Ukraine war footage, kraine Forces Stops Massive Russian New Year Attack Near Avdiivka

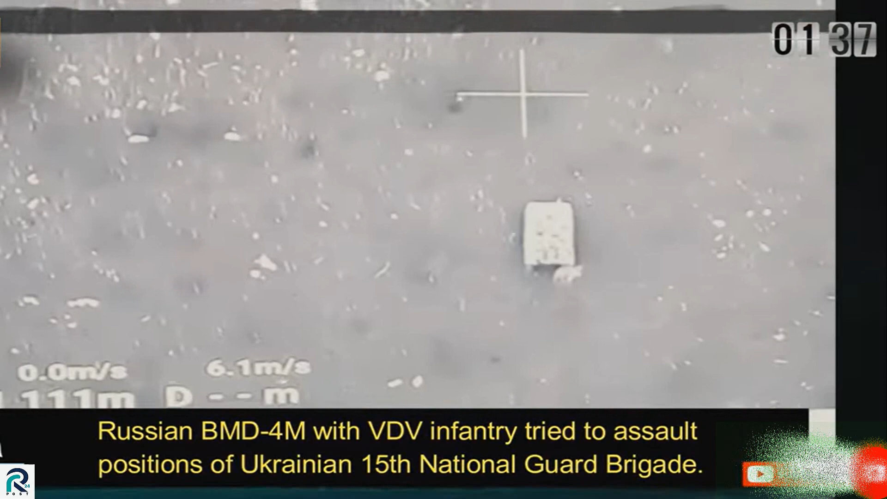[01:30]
The Ukrainian personnel strategically positioned minefields along potential routes that linked the Russian lines and Stepov by infiltrating covertly during the night.
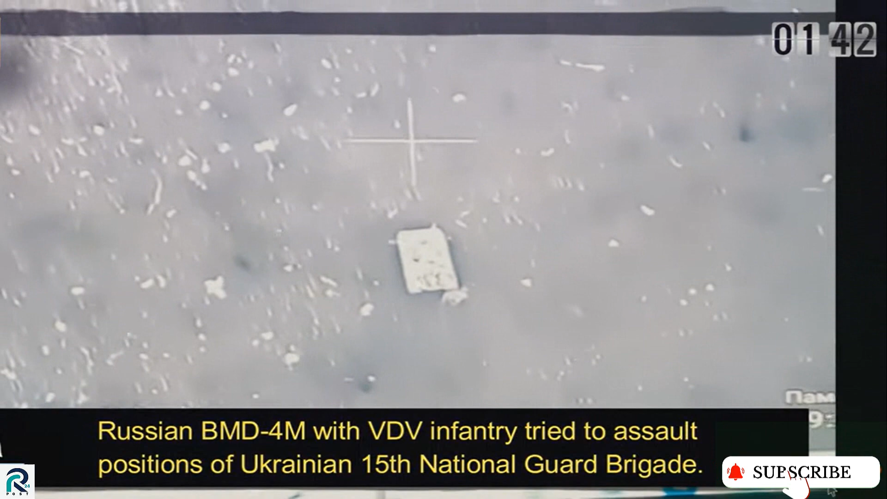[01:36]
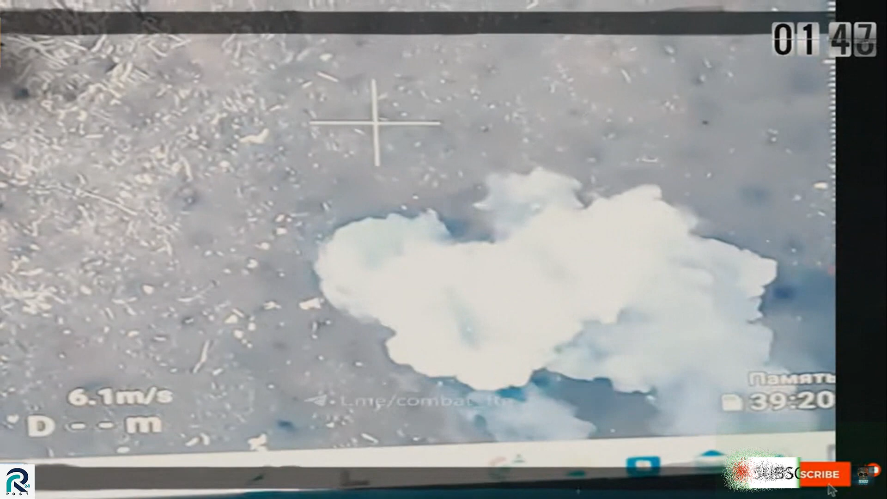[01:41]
Among the perpetrators, a Ukrainian drone even targeted a BTR combat vehicle laden with ammunition.
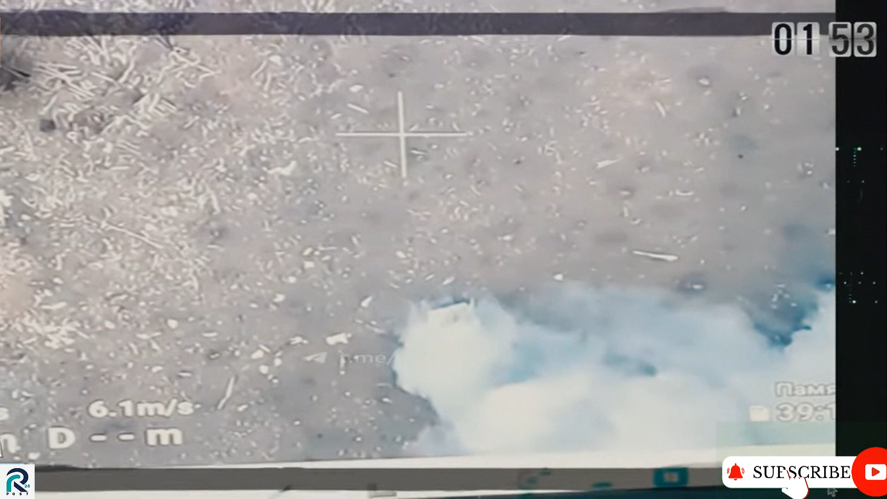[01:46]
Initial assessments indicated that over 50%